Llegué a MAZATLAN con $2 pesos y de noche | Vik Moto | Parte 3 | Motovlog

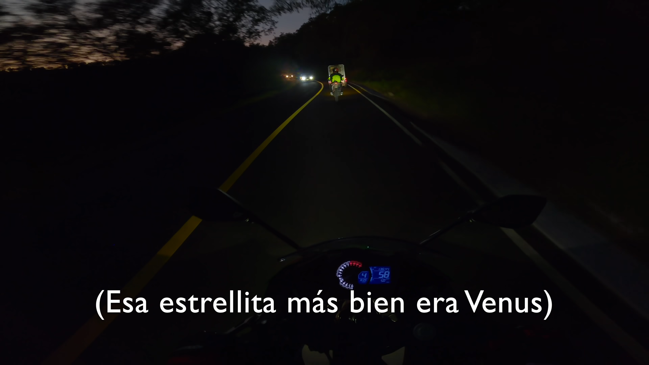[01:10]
ver en la cámara pero está súper chido el cielo y se nos hizo de
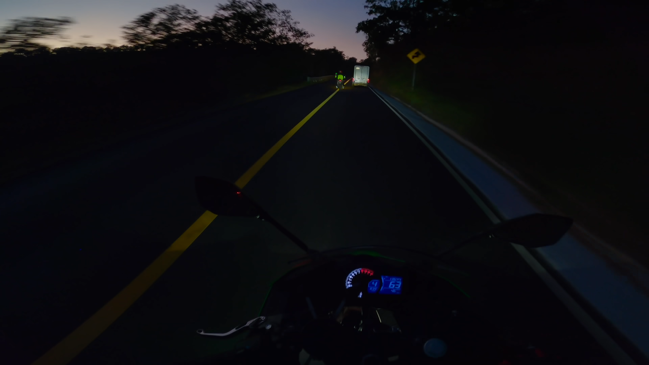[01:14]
noche homies ya es de noche y me esperan según el mapa siete horas de camino cuando decidí hacer esta
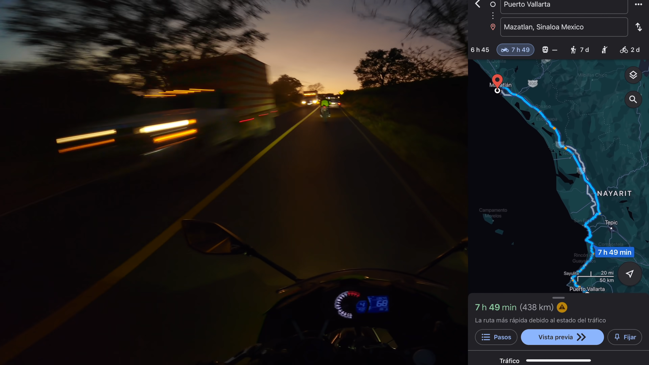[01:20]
rodada alguno de mis amigos y otras personas me habían comentado que está un poco peligroso a rodar por estos lados y ahora estoy aquí de noche en un rato más rodando completamente solo guau aquí pasó
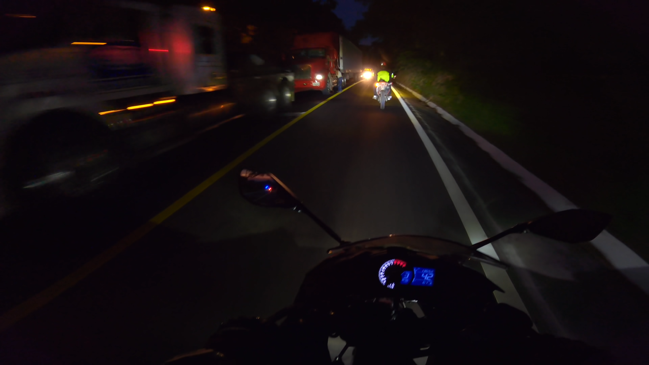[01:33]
algo hay un montón de coches detenidos por esos trailers no manches y son desmadre hasta acá atrás cuidadito y ya estamos acá en la sierrita nos alejamos de la
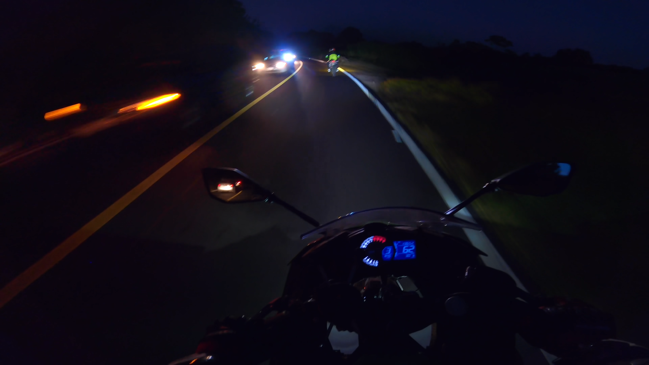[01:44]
costa y ya está haciendo frío jesús en algún momento vamos a tener que detenernos para abrigarnos
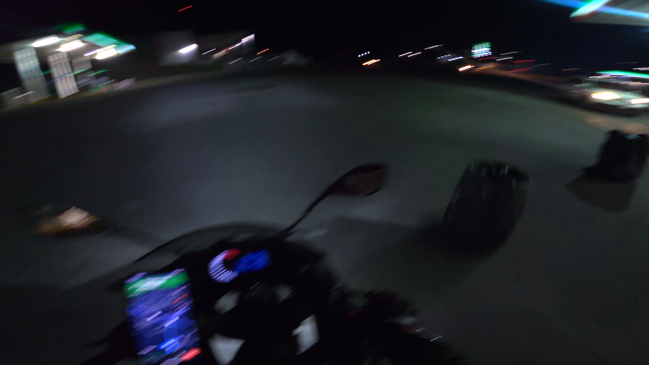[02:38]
y bueno mis comis regresamos a la soledad de la noche la rodación
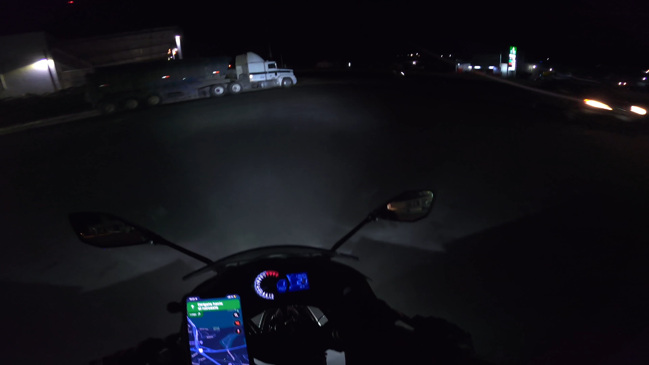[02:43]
nocturna mazatlán cuota mazatlán libre vamos a tomar la
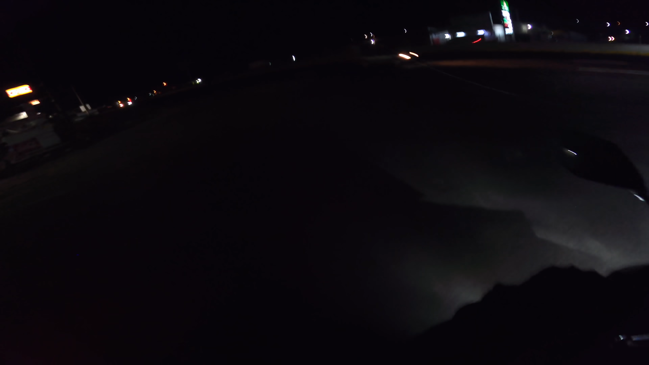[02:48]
de cuota originalmente pensaba irme por la libre
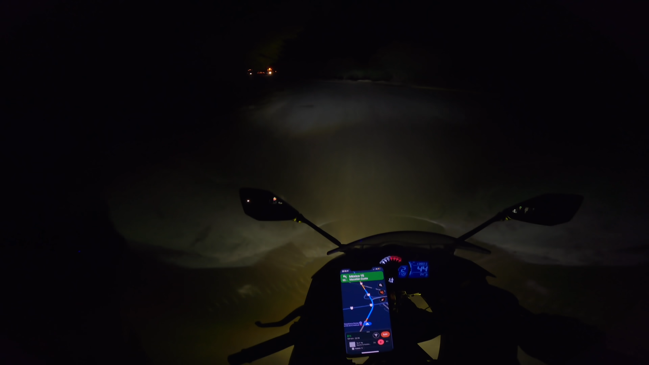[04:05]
a mazatlán completar la misión aquí vamos y llegamos a la tercera caseta espero que no vaya a costar más de 150 baros
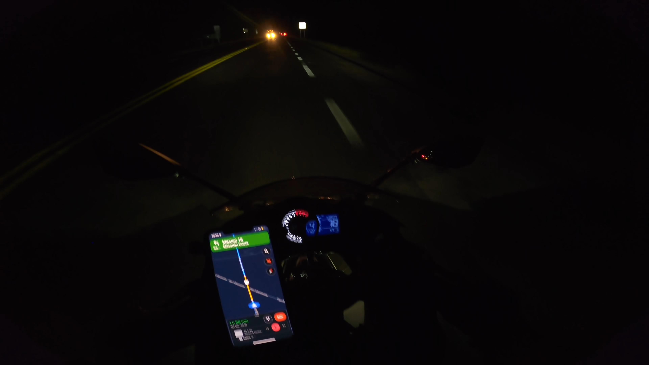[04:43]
llegamos a sinaloa de nochecita voy a ir sin dinero pero con toda la actitud a ver
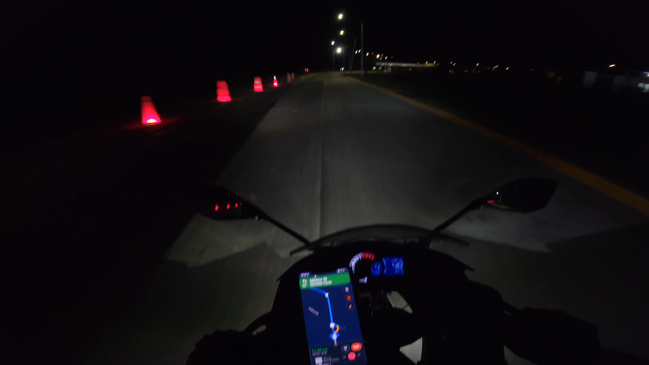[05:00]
se acabó la carretera que será este lugar no lo sé pues está todo cerrado vamos a ver qué nos dice este carnal